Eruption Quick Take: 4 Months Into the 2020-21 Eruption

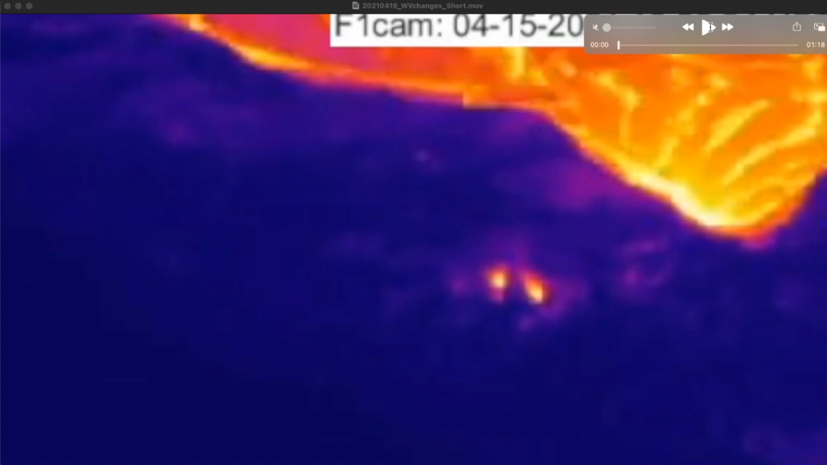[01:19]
hawaiian volcano observatory this recent enhanced time lapse taken from that thermal camera is showing the west vent northeast complex right here
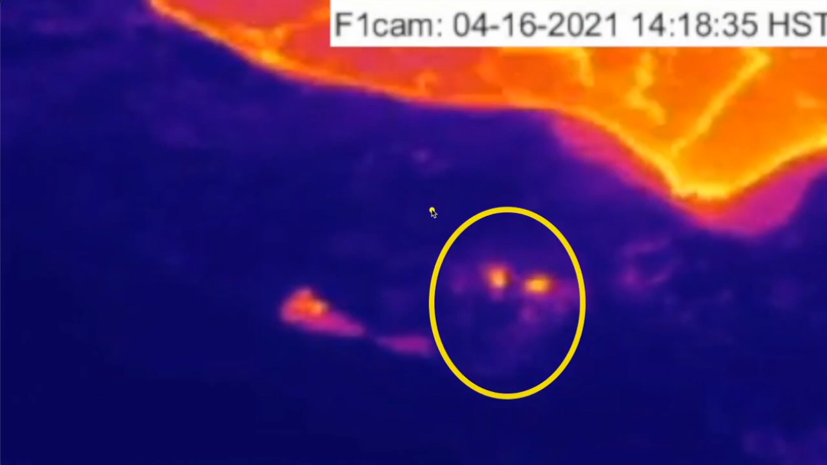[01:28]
and these small lava flows that are coming off of the side frosted
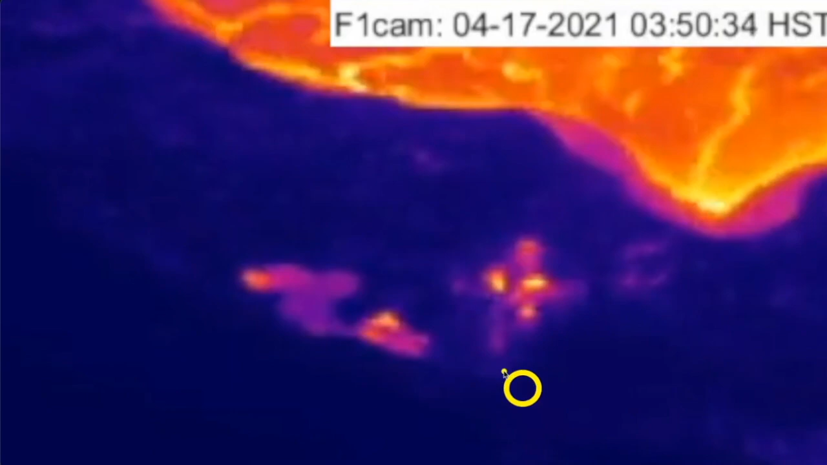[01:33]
over here and you can see a few bigger bursts coming through and just within the last few days in the last week here this is all in the context of the earlier pressure bursts we were having last week small adjustments within the overall declining output of the volcano but rearranging this west vent complex
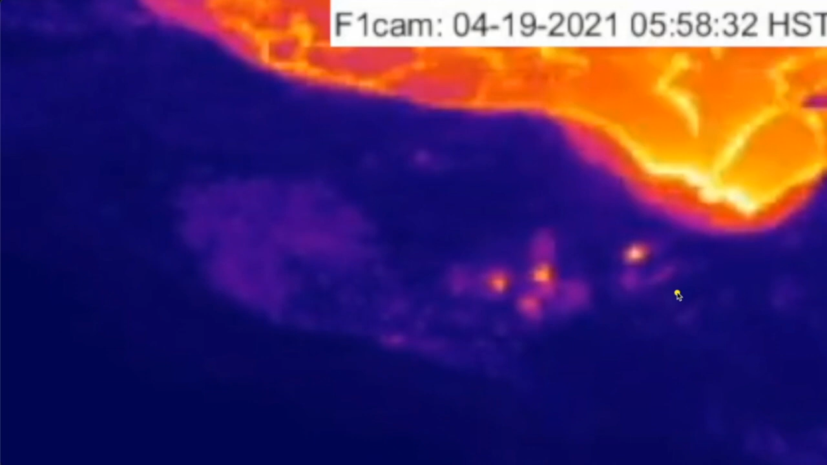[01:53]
you can see the original west vent cones comes in to glow here at the very end of the sequence here's a little bit wider view you can see the whole circulating surface of the lava lake
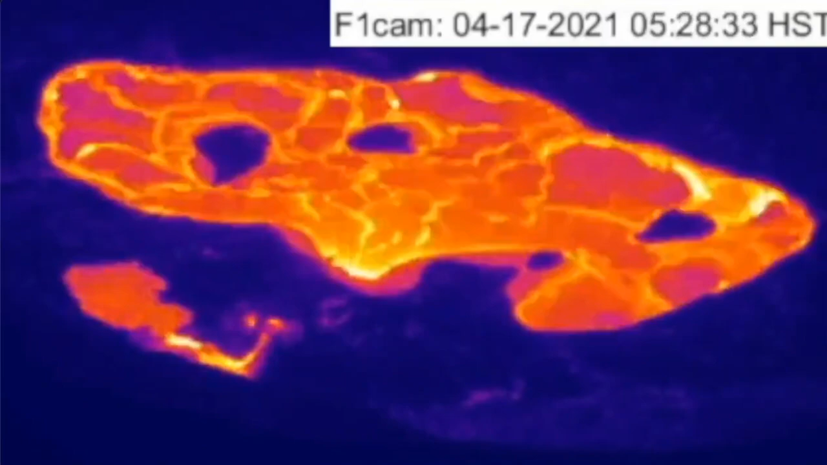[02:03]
and you can see perhaps two inlet points or at least a wider area than we were seeing about two weeks ago
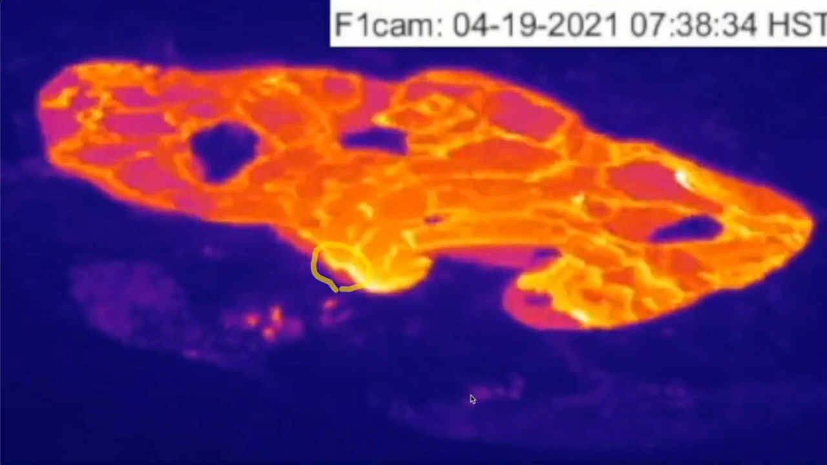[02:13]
and all that within the context of this
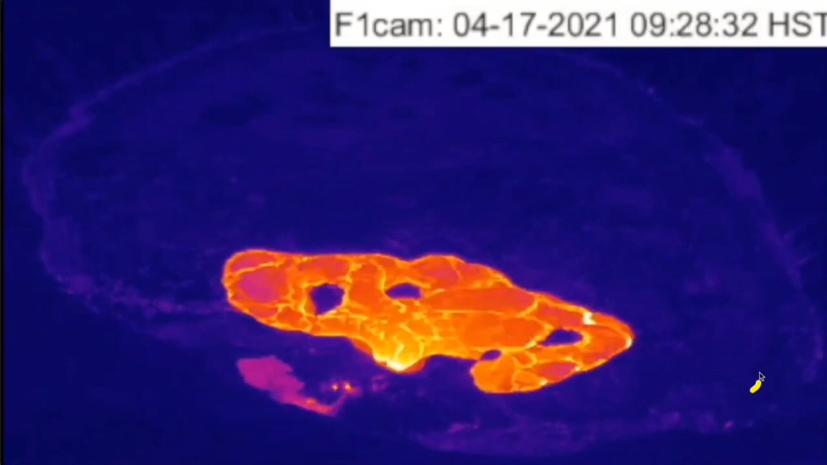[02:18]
thrusted over large area of the lava lake which over the last week has
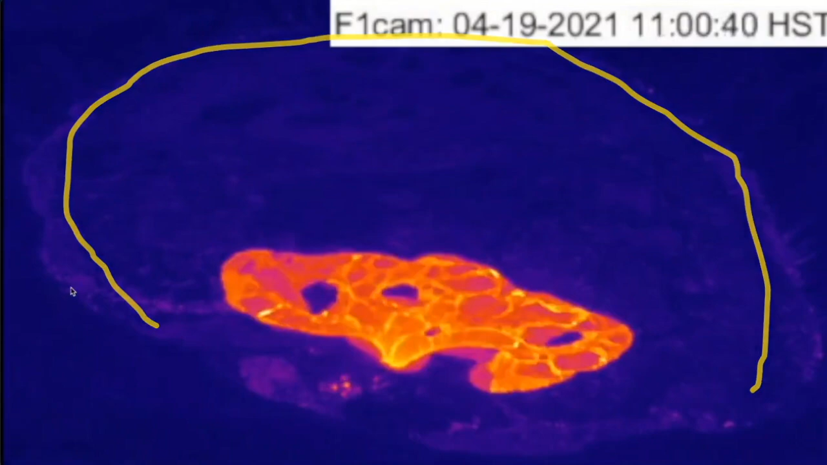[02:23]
not had any ooze ups along the margin in the context of what we did see similarly to this last
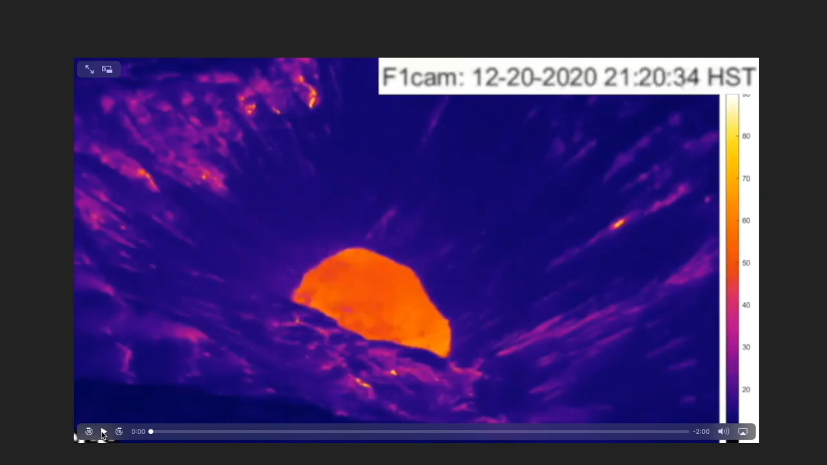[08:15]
end it off we'll show you the whole sequence in a thermal camera quickly
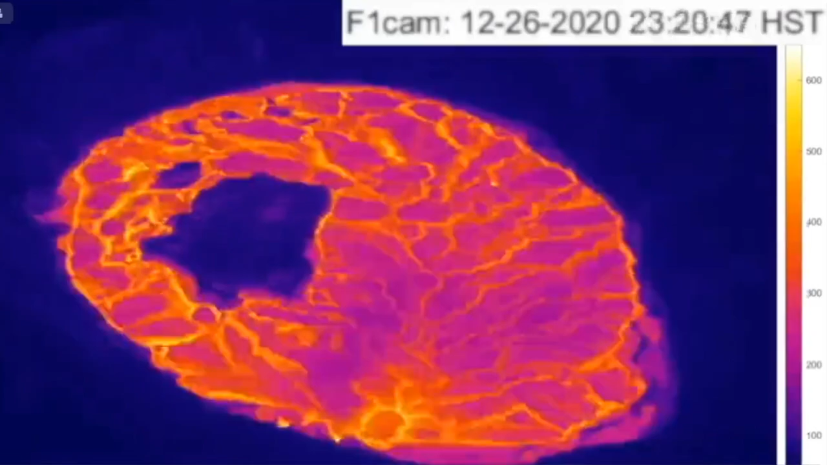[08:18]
here from the beginning of the north vent switching to the west vent pressing
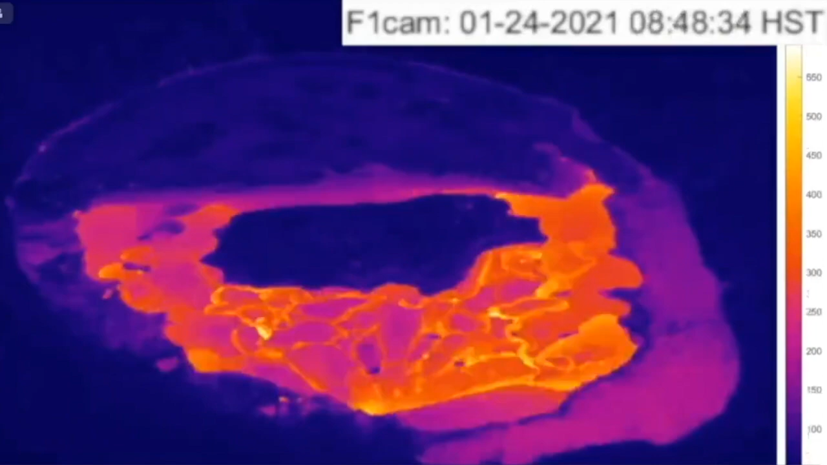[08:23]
over the back side eastern part of the lava lake and pulsing
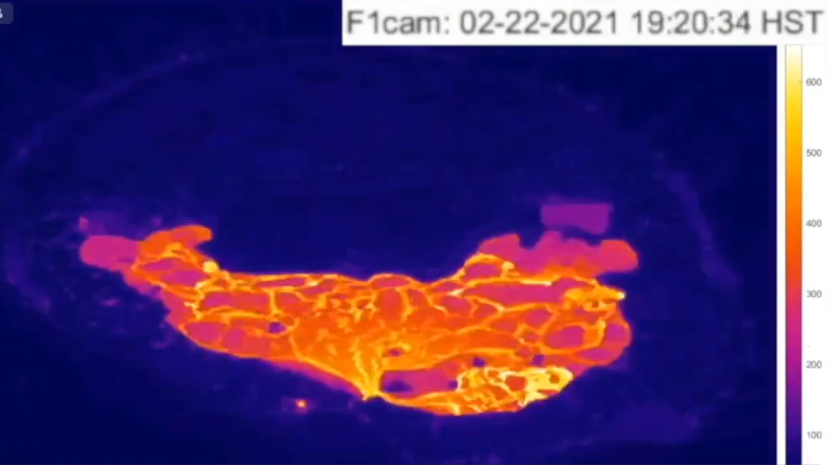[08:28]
effects and then the shrinking of that active lava surface back towards the west vent at the bottom of the image here
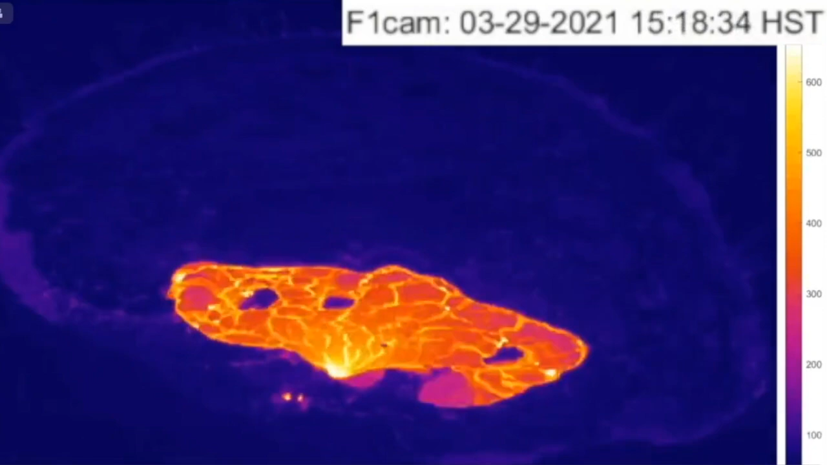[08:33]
the ooze ups visible around around a perimeter of that crust as well